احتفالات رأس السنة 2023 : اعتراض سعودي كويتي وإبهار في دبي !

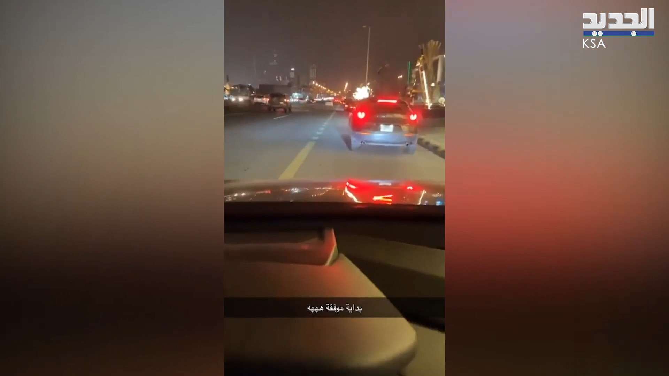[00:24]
العالم وقف هنا اخر شيء ما في احتفالات. ينتظرون العمالية من المدينة المالية. الزحمة. بدأ يمشون. أنا صامل وبقوة. تعالوا يا رفقائي تعالوا. شوف غدرة الشعب شوف. عند المدينة المالية. يا العالم من غدرة.